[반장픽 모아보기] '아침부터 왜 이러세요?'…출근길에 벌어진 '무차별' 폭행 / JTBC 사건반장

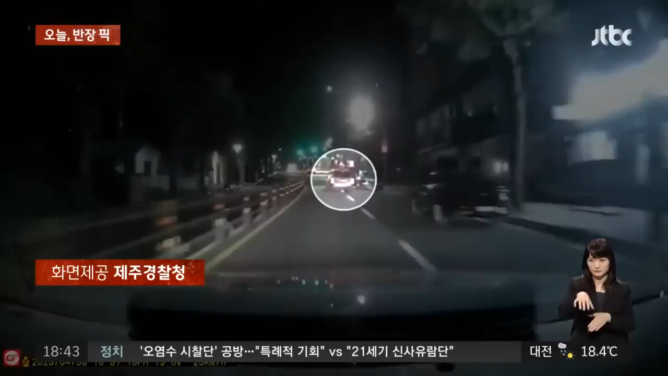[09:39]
그런데 저 앞에 차 좀 보세요. 차선을 오락가락하면서 서행하는데 앞에 차도 없는데 저렇게 천천히 가네? 뭔가 수상하죠? 순찰차가 옆에 붙어서 확인을 하려고 가는데 갑자기 유턴을 하더니 속도를 부르륵하면서 도망갑니다. 추격하는 경찰. 아하 계속 쫓아가는데요. 이번에는 성당 주차장으로 들어가더니 지금 들어갔어요. 지금 성당 주차장으로 들어왔습니다. 갑자기 차를 버리고 냅다. 거르마 날 살려라 하고 저렇게 튀어갑니다.